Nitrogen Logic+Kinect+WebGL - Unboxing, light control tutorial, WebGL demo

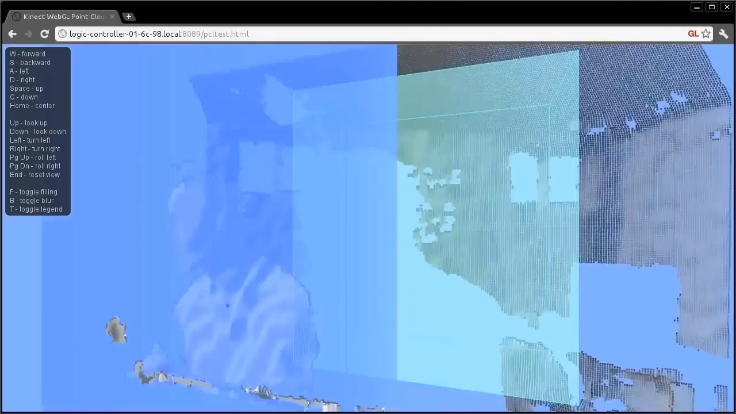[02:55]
I can be seen walking through the room into and out of the zone.
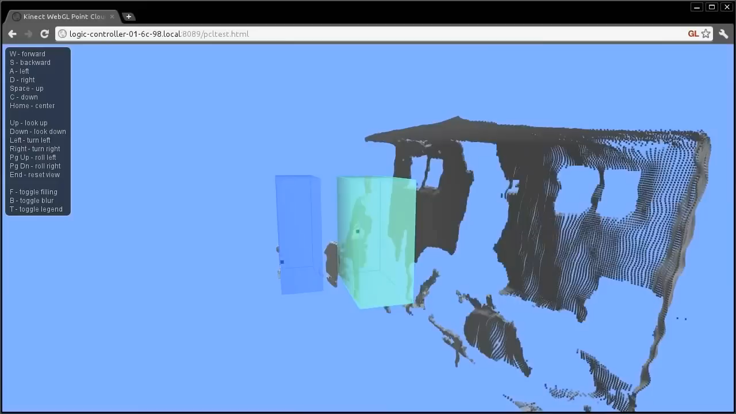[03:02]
Once you've created all of your trigger zones in the web interface,
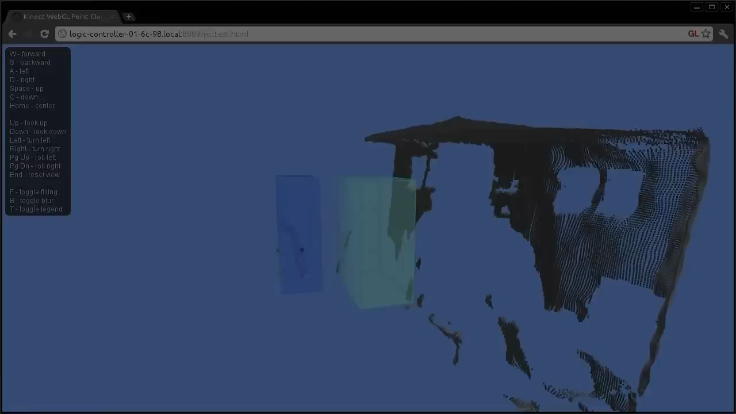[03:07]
you can use the text-based protocol available on port 14308 to integrate the depth controller into your automation system.
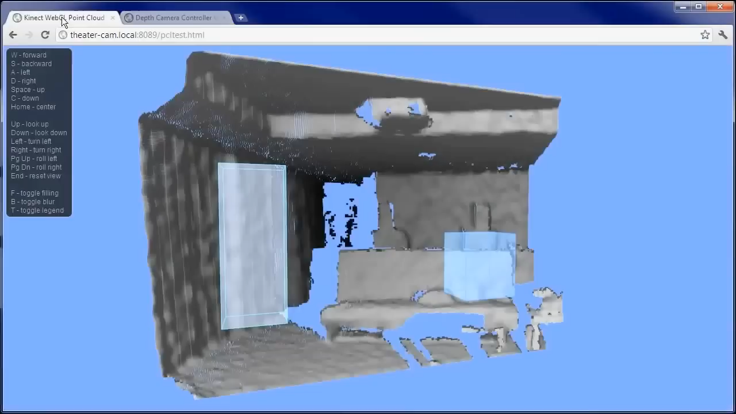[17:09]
The 3D WebGL interface really helps us get a sense of the size and physical location of these zones.
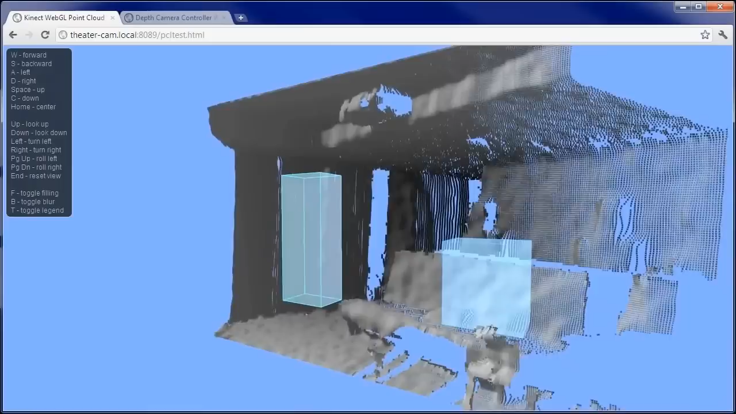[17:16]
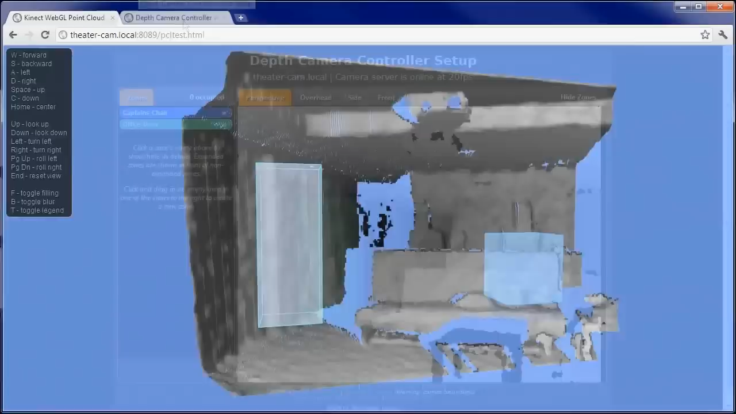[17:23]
Let's open a new tab to access our automation controller's status page.
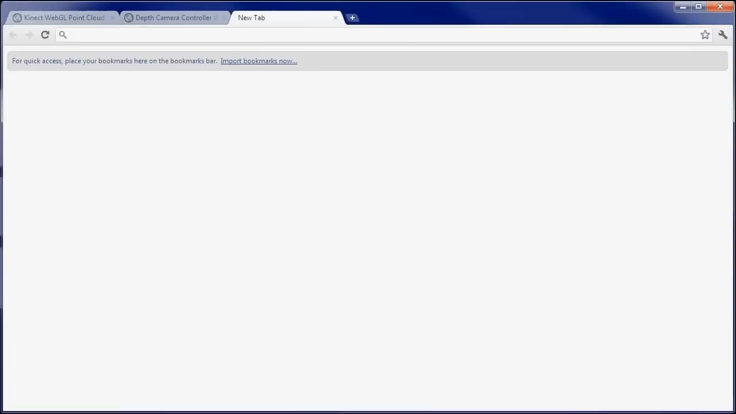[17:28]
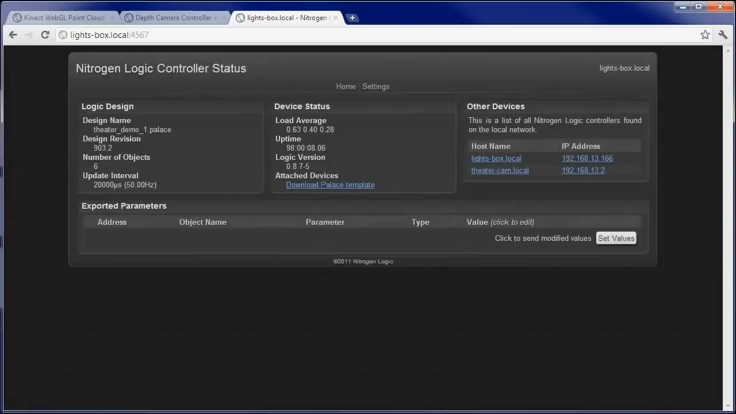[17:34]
As we can see, it's running our new design.
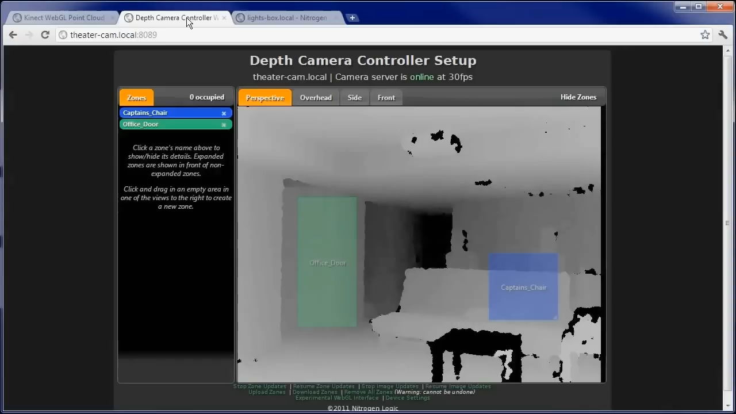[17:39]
Let's give it a test. The captain's chair zone is tied to a light in the theater. If I enter the captain's chair zone, that light will turn on.
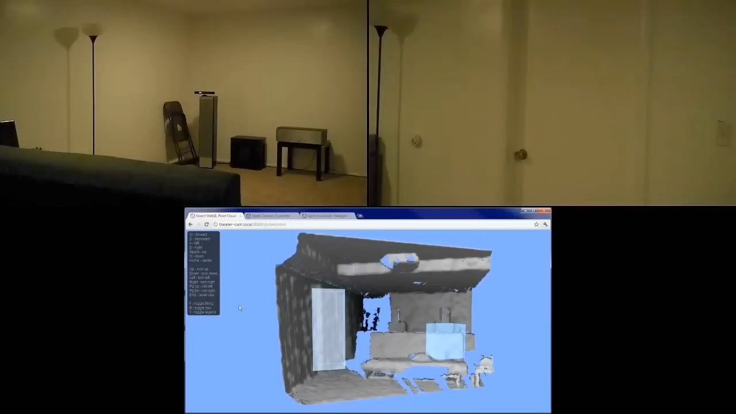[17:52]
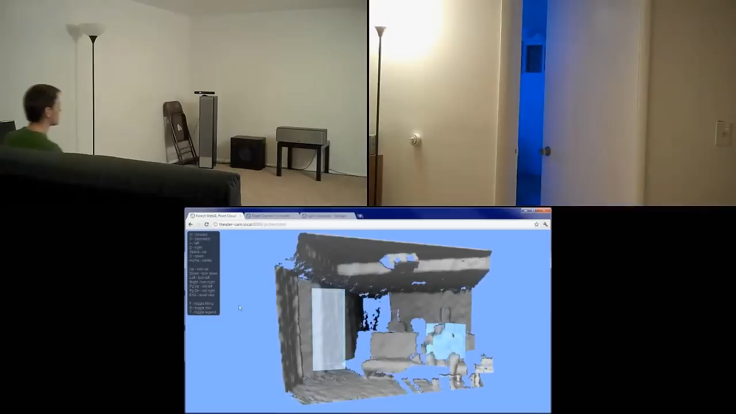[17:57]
When I leave the zone, the light turns off.
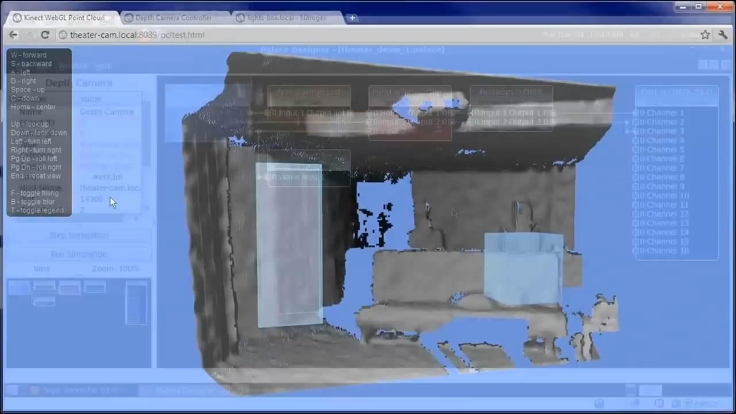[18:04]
Since our lights are connected directly to the occupied value for each zone without any additional logic,